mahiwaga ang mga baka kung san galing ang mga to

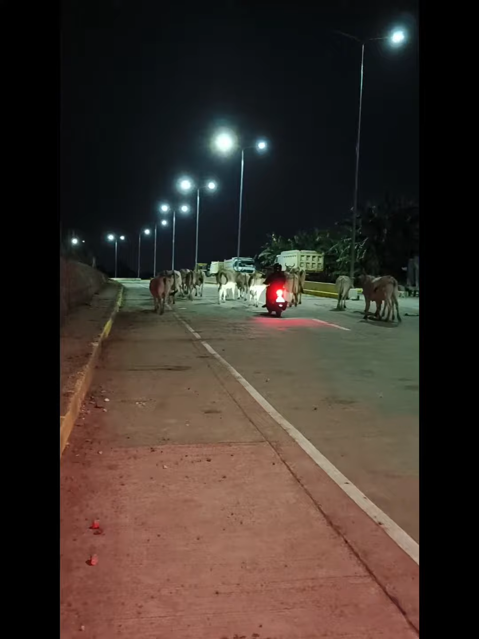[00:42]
Ganda ng ano, ng aking ritual ngayon. Ang sumalubong sa akin, isang katutak na baka. Ganda. Galing.
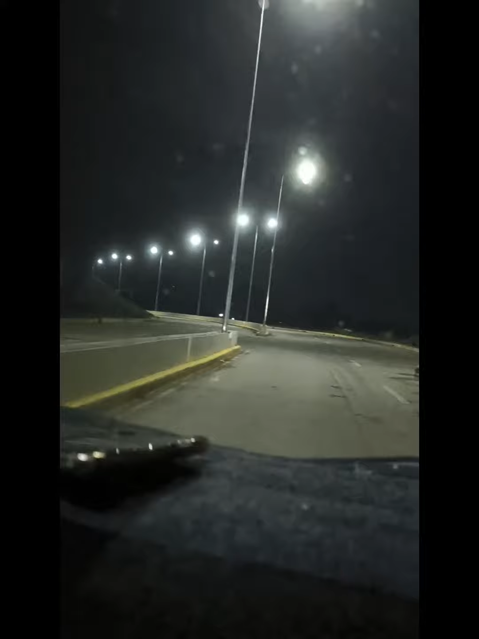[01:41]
Wala na sila, no? Wala na sila lahat. Si Takas na. Si Uya na. Dito, wala na ang tao dito. Wala na ang tao dun sa ano na yan.
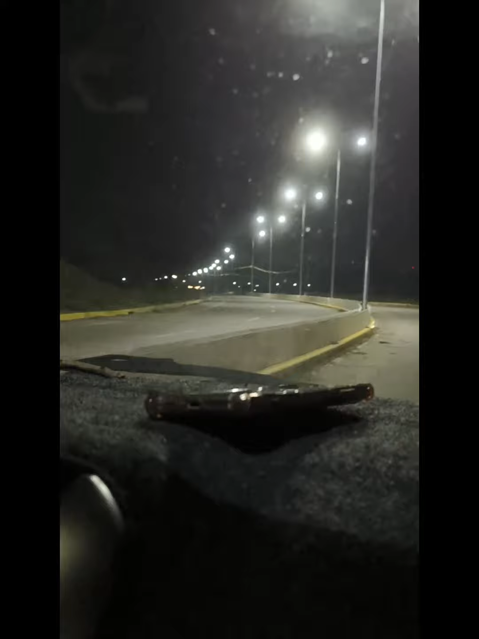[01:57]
Uy, ano yan? Ano yan, bay? Binato tayo? Hindi, pumutok na. Ano? Putok yan. Ha? Putok niya, Cambodia, putok. Gawin po ulit tayo dito. Mamaya uli ha. Bye-bye muna sa ngayon.